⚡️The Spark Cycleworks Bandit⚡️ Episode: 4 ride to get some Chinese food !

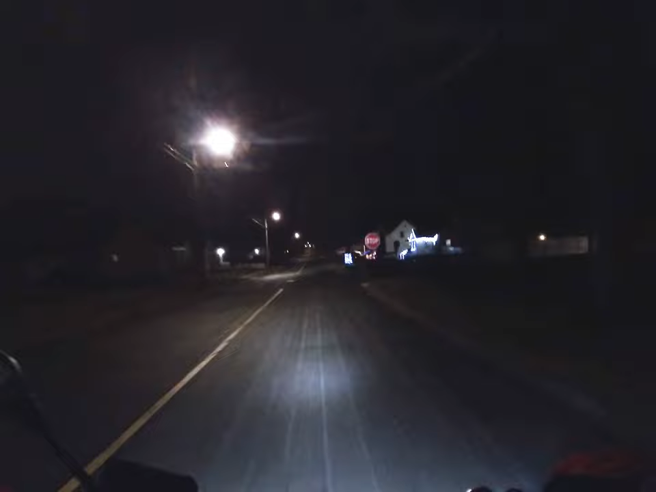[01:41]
21 2 i braked just like this just like this i go through it and there's a car parked on the right hand side and then a car over here that actually lives in this driveway and i clipped their fender right here and i went flying like i think i landed maybe it was further down because i remember being like gosh darn over here dog i remember being over here and uh i mean i'm fine overall my
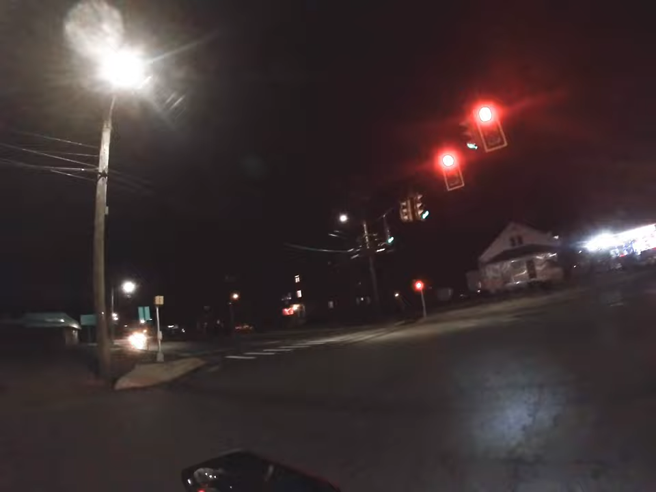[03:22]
because the cop in that in that interaction there said that i was in the wrong lane but it's like dude i had to be in the middle because there was a fucking there was a literal there
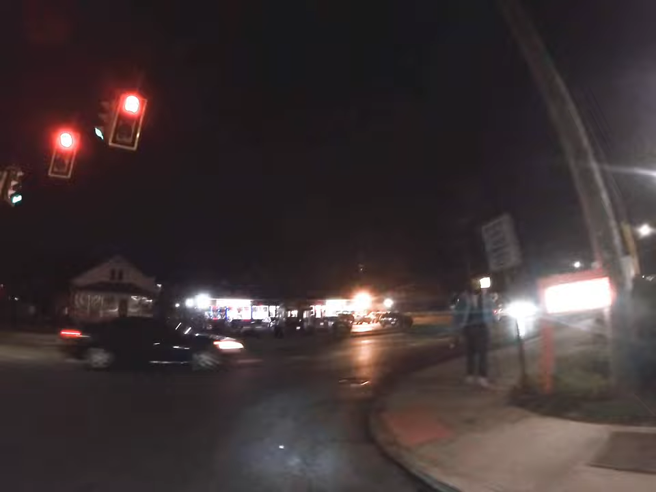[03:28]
was a literal car on the park on the right hand side and then yeah this woman was like turning
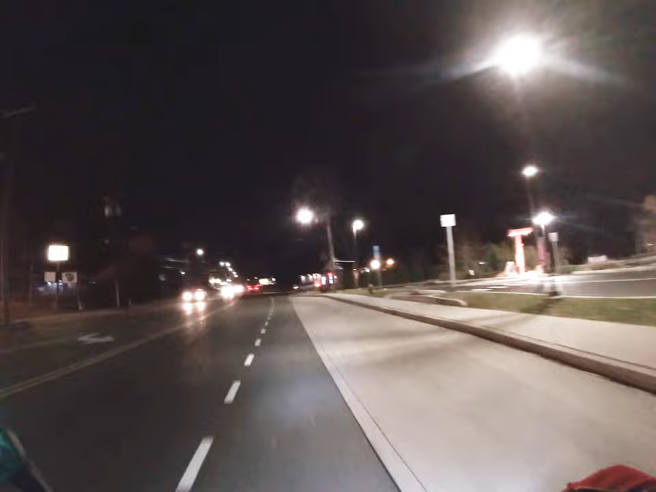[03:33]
but like oh that's the whole thing so like you know let me go all right you know you can go you know um what was i gonna say yeah so like whatever you want to like you know turn or merge somewhere you know you'd think that you turn on your blink i'm not gonna do it because i don't want to fuck anybody up but you turn it on you know give it a minute
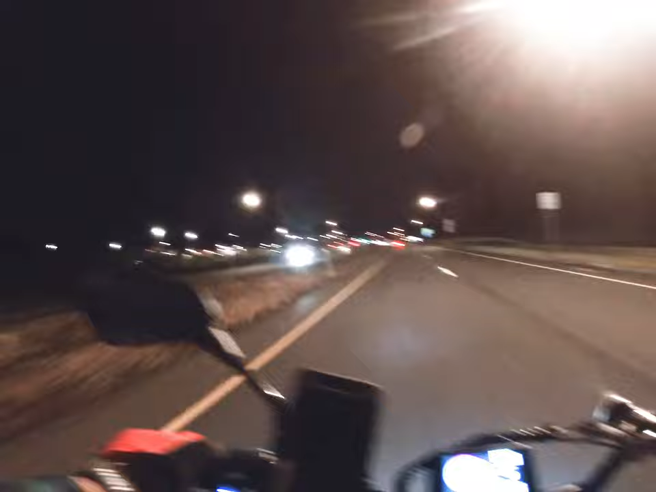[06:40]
go this way see my blinkers just been on that whole time and then now it's off because i'm not an ass i'm not an ass all right y'all at least i try not to be